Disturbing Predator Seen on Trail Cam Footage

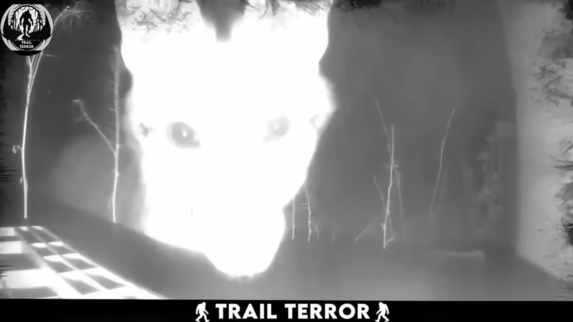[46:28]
The curious fox, seemingly intrigued by the house security camera,
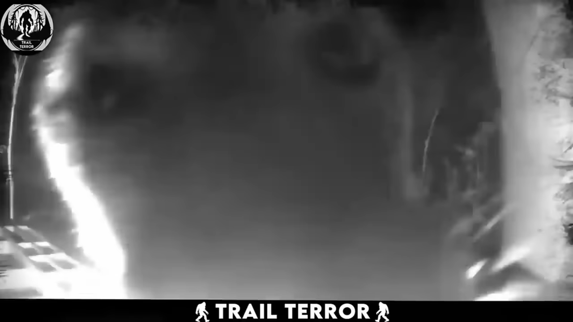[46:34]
takes a moment to sniff it before deciding to grab it and make a run for it.
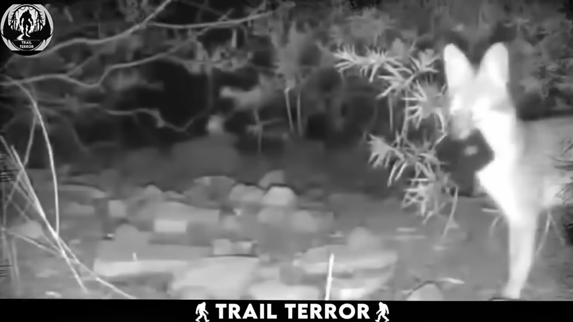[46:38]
Caught on the trail camera, we witness the fox holding the camera in its mouth,
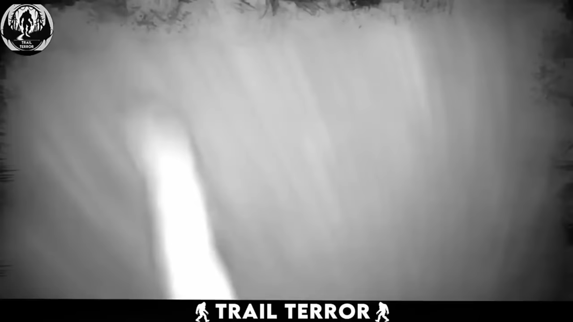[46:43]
and the view is quite amusing as we can only see its little feet stepping along.
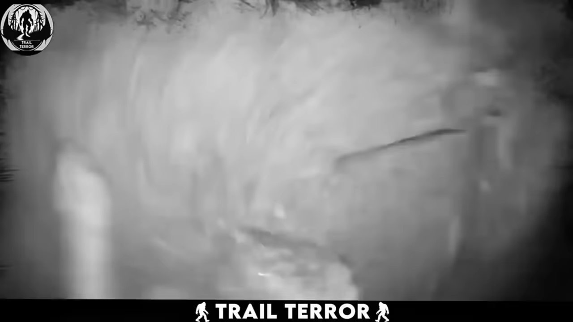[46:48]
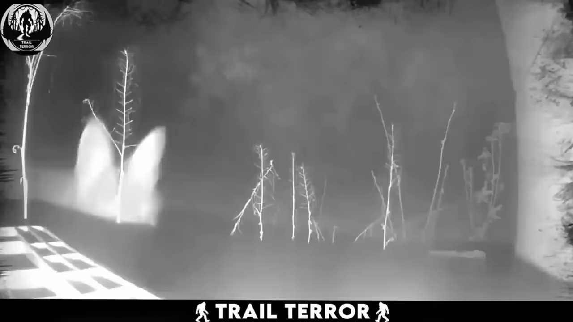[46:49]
It's fascinating to observe these creatures taking an interest in equipment that serves no apparent purpose for them.
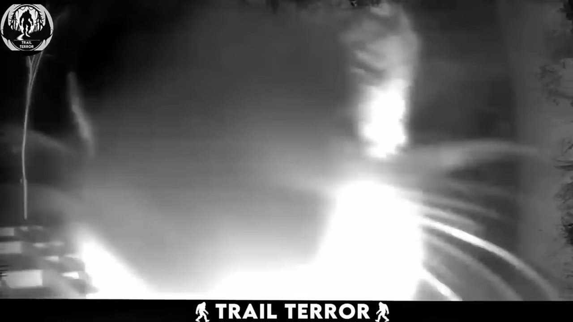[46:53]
It almost seems like the fox might have seen humans using cameras,
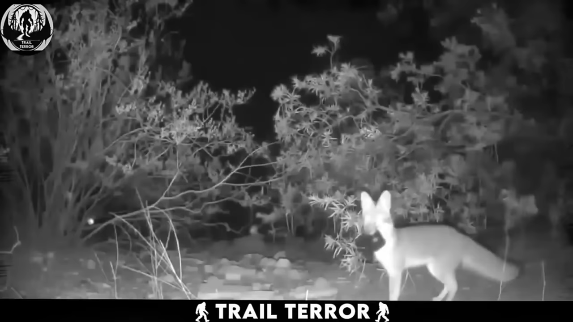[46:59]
prompting it to mimic the behavior by stealing and carrying it around. Fortunately, the homeowner discovered the missing camera and shared the video, treating us to this entertaining sight.